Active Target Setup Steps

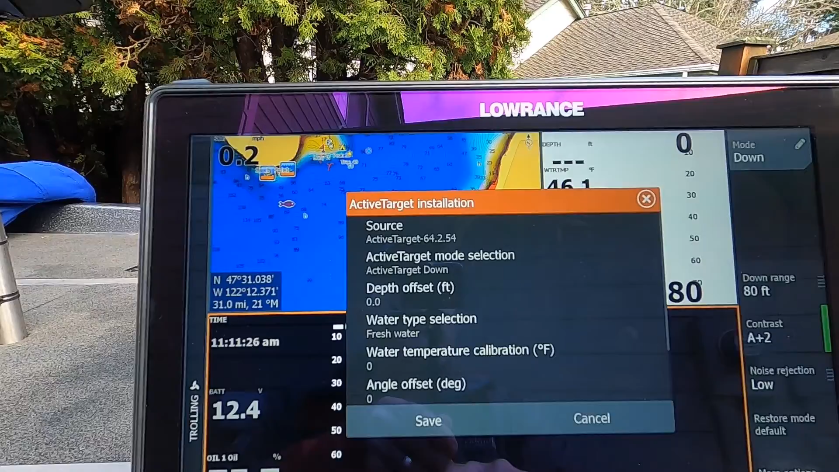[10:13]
right there so that is all downloaded now
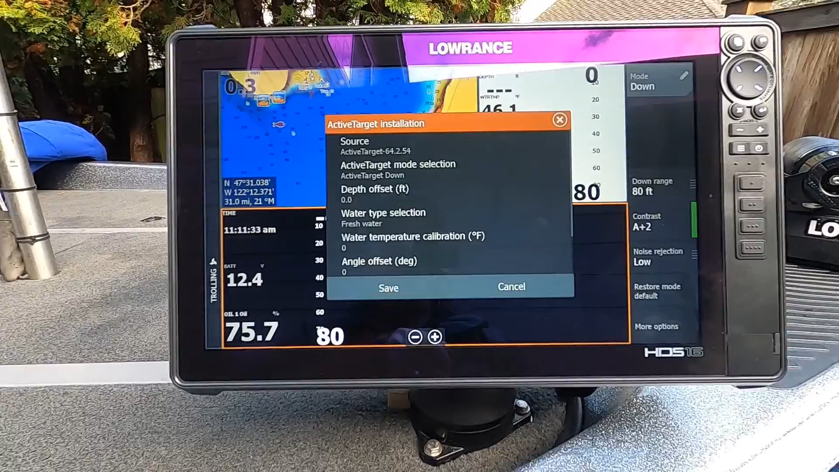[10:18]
that's correct let's hit save and we should be good to go if
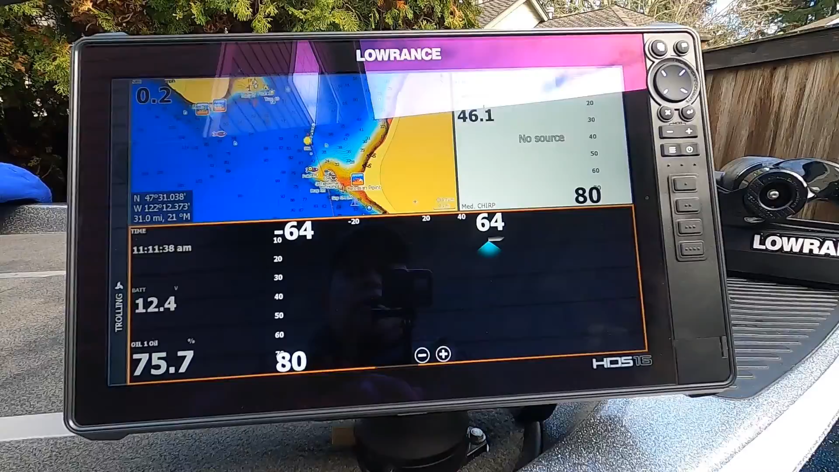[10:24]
your unit says no source down here this is my active target window
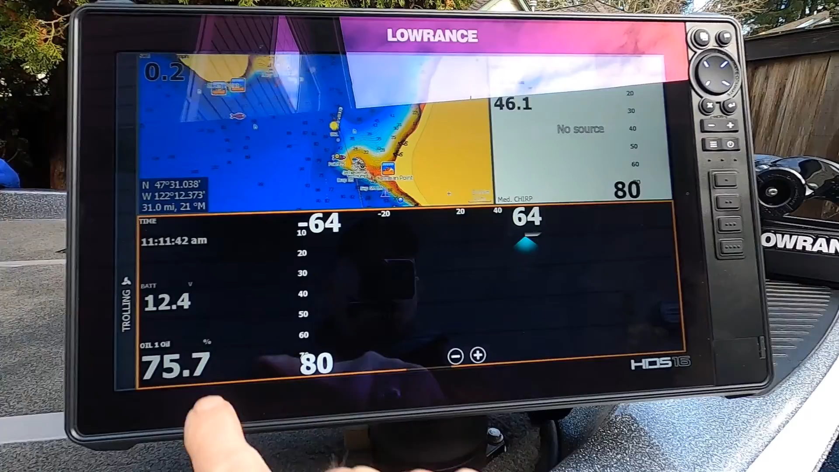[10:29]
right now and if it were to say no source that means it's not getting a signal from the black
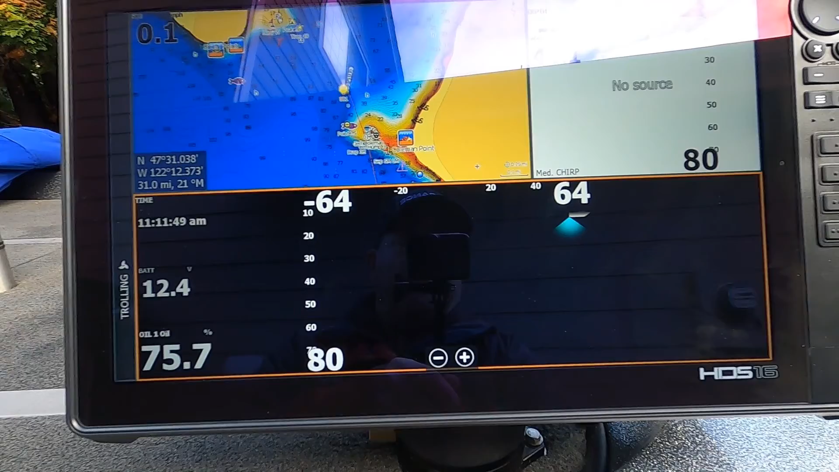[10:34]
box that you installed and so make sure that you've gone through the installation steps
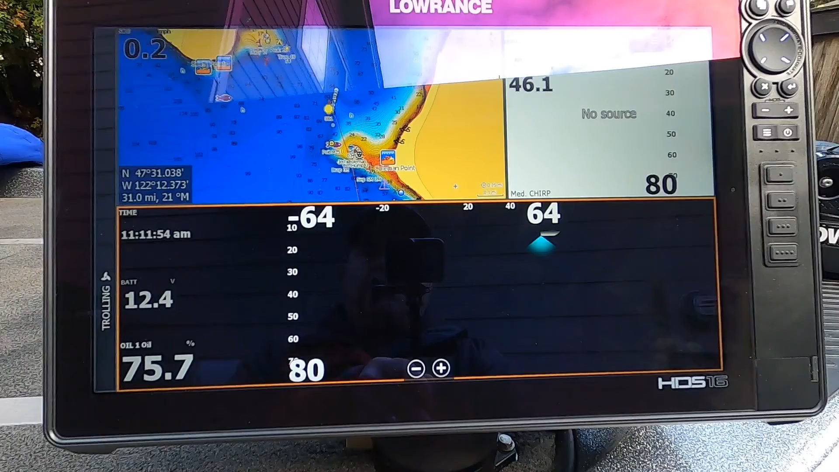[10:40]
like I just showed and you shouldn't have that problem unless something
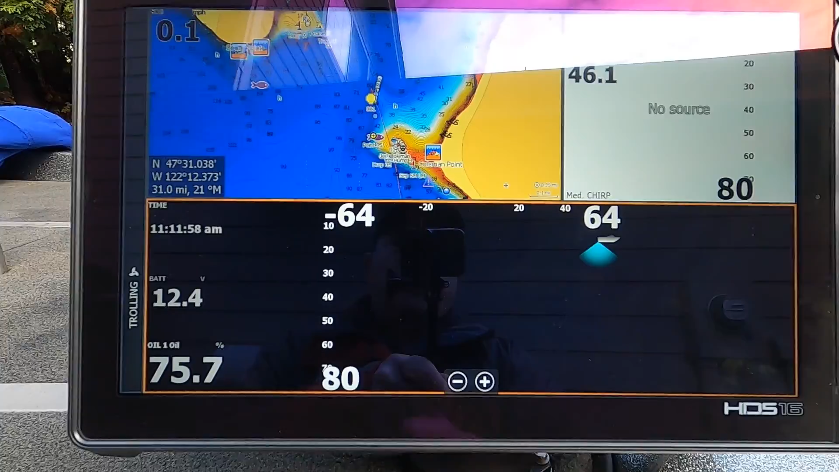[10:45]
weird happens so okay this is the page that I wanted to show you this is a page that I use a lot where
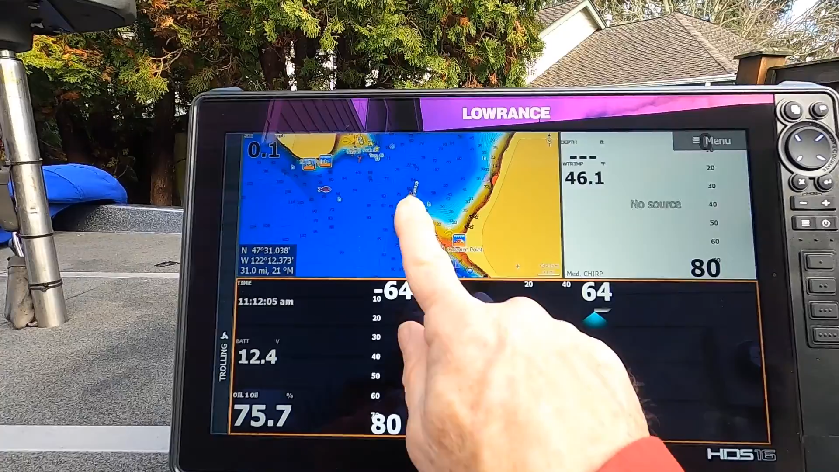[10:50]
I've got my chart up in the upper left corner and you can see with the new contour plus
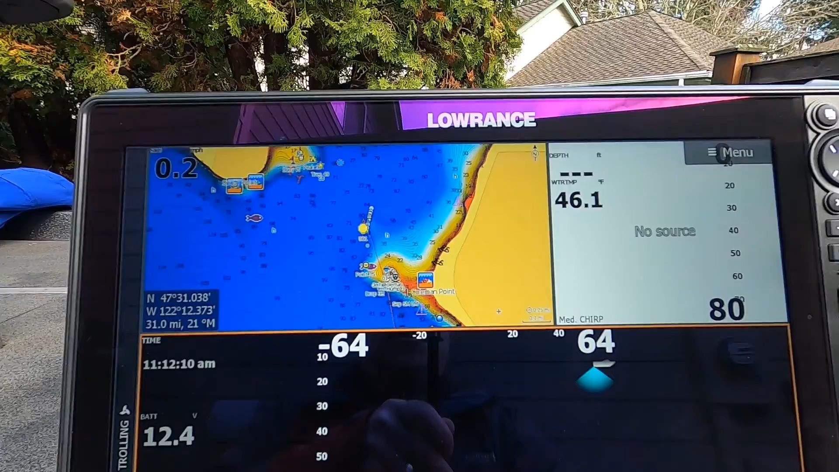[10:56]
charts that Lowrance has you can color code the different depth ranges which is really a
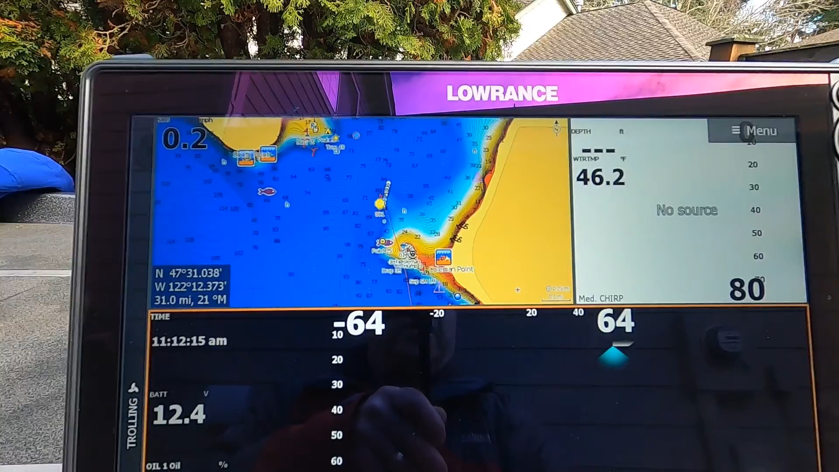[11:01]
On screen: water 46.2°F
nice feature and then I have sonar up here and that says no source because I don't
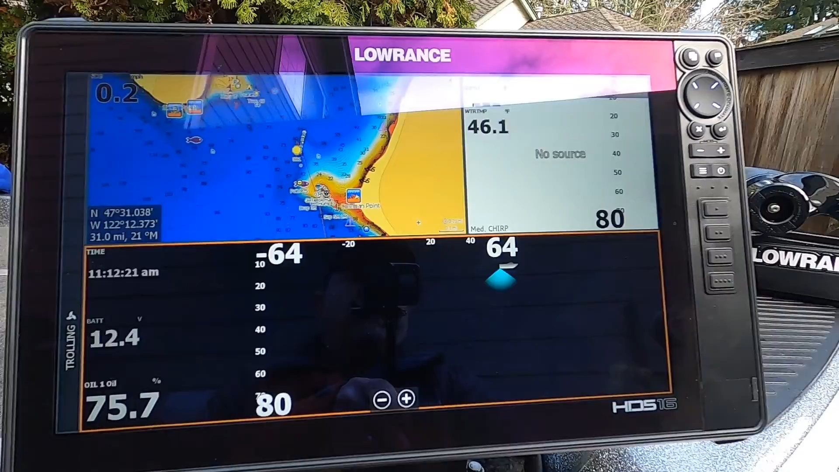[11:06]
have the transducer hooked up to it and then here we've got the active target which does have the transducer
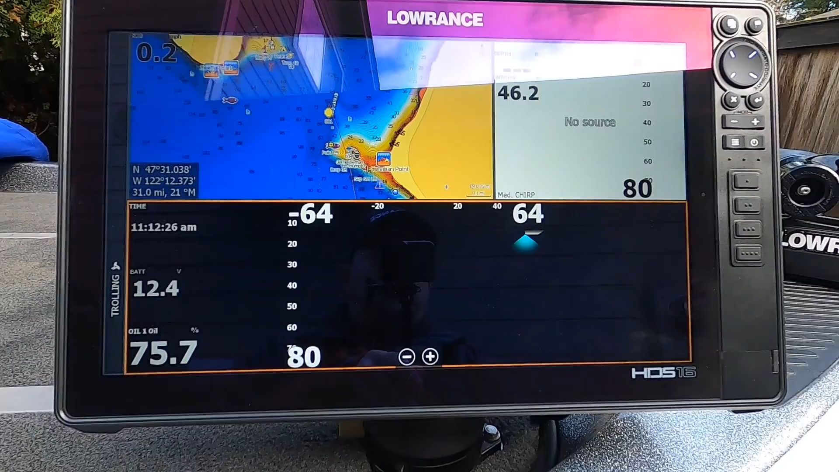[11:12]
hooked up to it and the box is on so that is working currently that
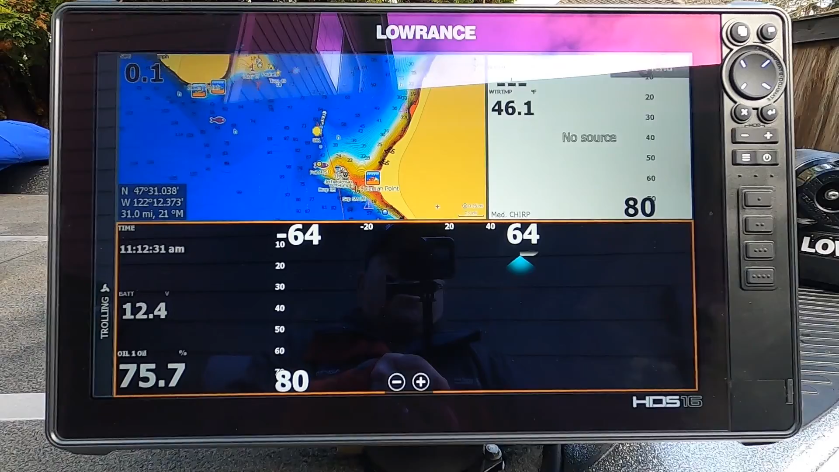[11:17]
is what you're looking for and it works real well I've been out a couple times I've